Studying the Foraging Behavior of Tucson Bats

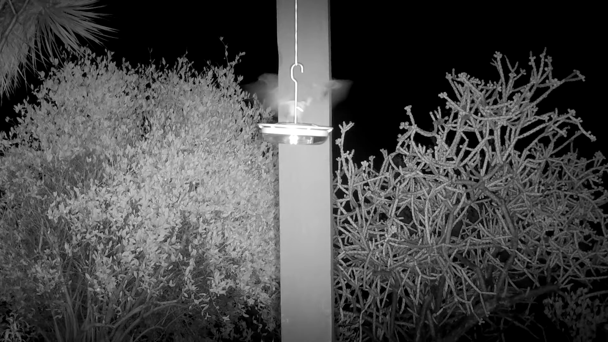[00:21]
side of Tucson and we have a lot of bats that come by the